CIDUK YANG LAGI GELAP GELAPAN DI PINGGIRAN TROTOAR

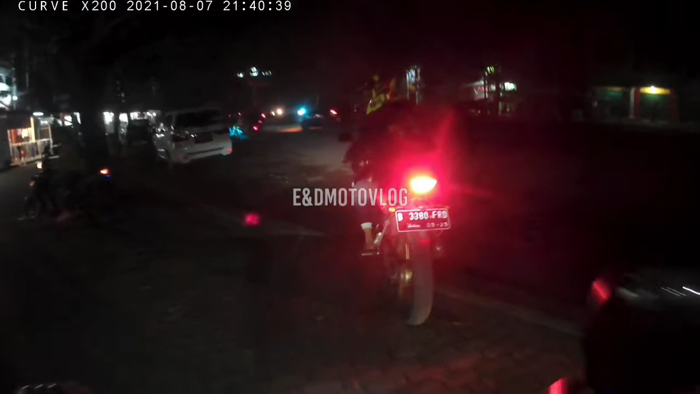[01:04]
Hah? Ayo. Ngejar lah yuk. Ya, orang ke kamera. Orang gak
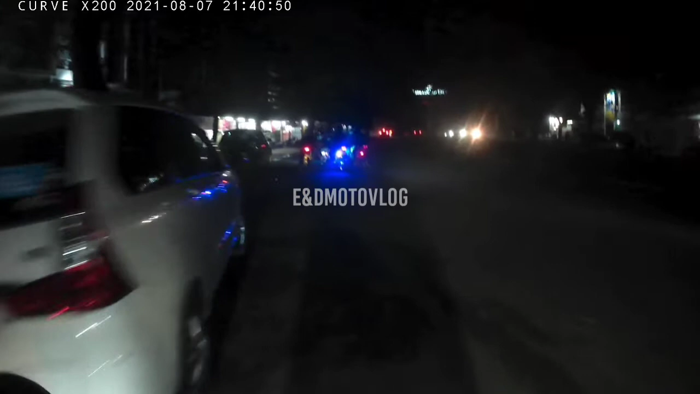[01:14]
tuh? Oke cuy, kita lagi naik gede nih di Citra Indah. Rame sekali cuy. Malam minggu. Buset dah. Buset dah. Buset dah.
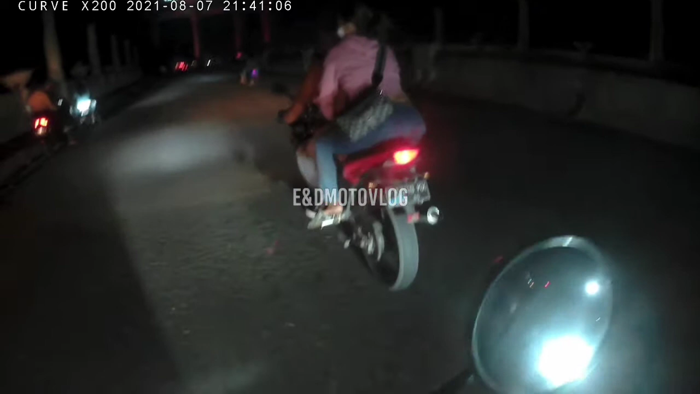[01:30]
Rezeki anak soleh. Aduh. Ah. Waduh, banyak yang mojok sini cuy. Ini gelap nih. Hah, banyak yang mojok nih.
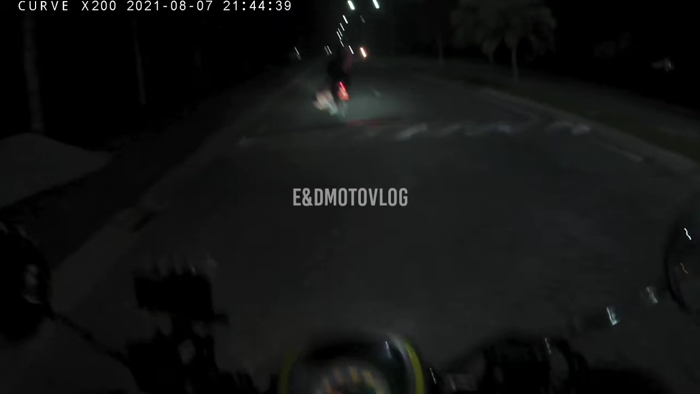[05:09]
Oke, kita ngebut aja.
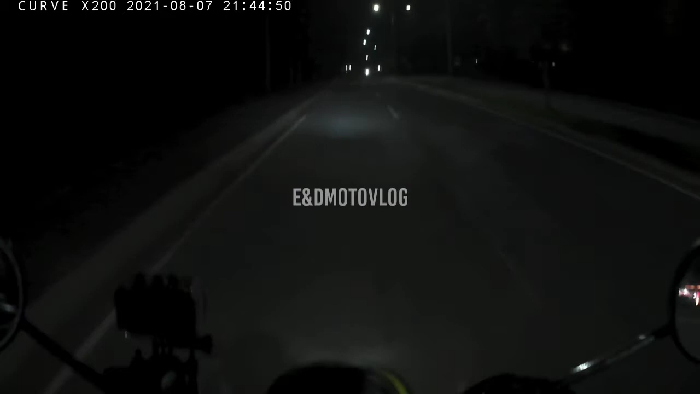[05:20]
Nah, ini mojok juga kali ya. Iya, mojok. Waduh, ini kita lagi masuk ke danau nih. Kita cari tahu di sini apakah ada yang mojok atau tidak ya. Waduh, ada yang mojok itu.
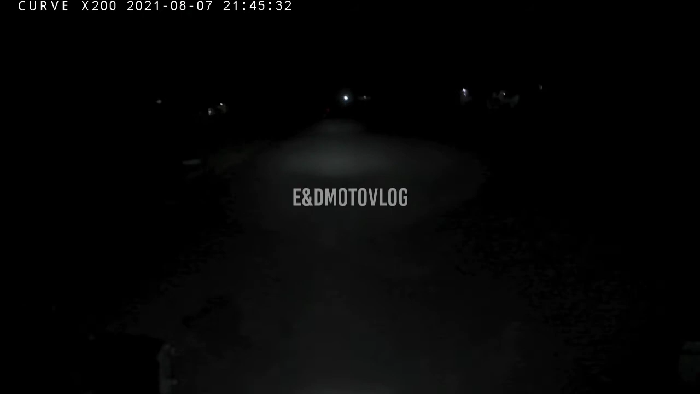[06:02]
Kita sorot lampu tembak dulu kali ya. Waduh, kayaknya sepi nih. Baguslah kalau sepi, enggak ada yang mojok tuh. Noh. Belakang juga enggak ada. Sepi. Enggak ada, kosong.